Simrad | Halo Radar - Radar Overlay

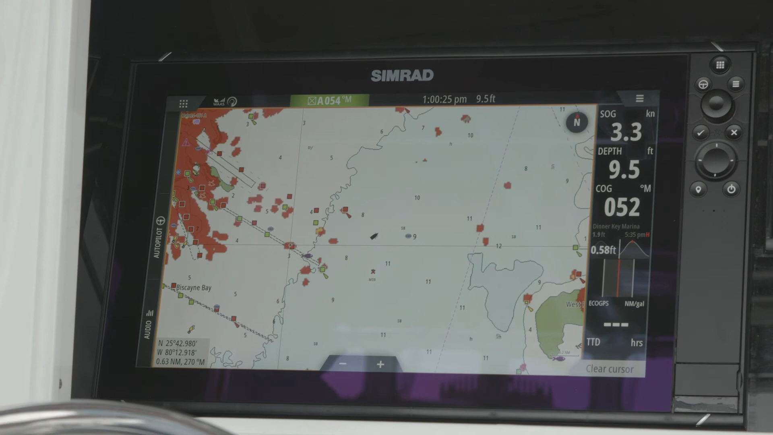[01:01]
So it's sitting there so we can see it on top. So now we don't have to try and distinguish or turn it on and off to see what that target might be. When we get out here, we can see that these are vessels out in the open water. Another nice feature is you do have the ability to still track targets.
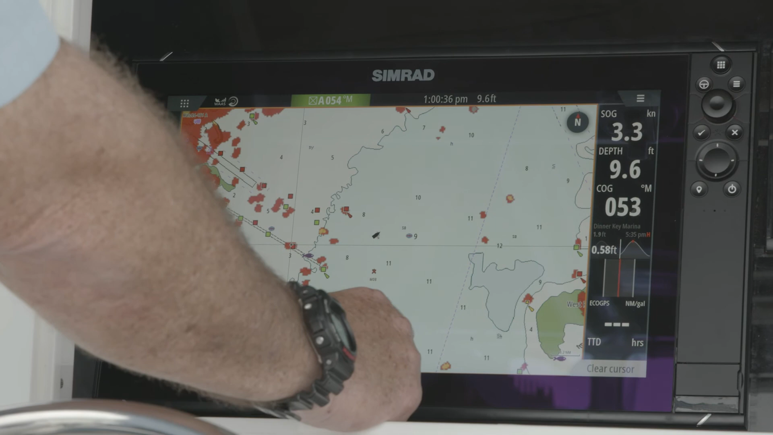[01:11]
So if I go and I move off of my cursor, go to menu, and under radar options, you've got to acquire targets.